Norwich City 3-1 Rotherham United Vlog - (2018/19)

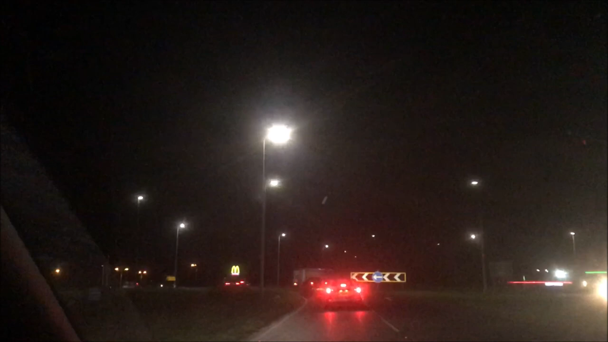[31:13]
Take the second exit now. This is where we stopped this morning. Still got 2 hours to go.